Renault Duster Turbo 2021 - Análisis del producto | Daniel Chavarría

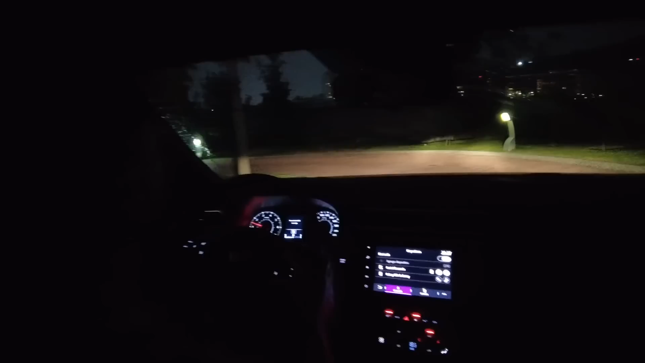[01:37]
Yendo al equipamiento, comenzando con la tecnología de iluminación, encontramos reflexión halógena para luces bajas y luces altas, así como también la luz rompeniebla en la parte de abajo,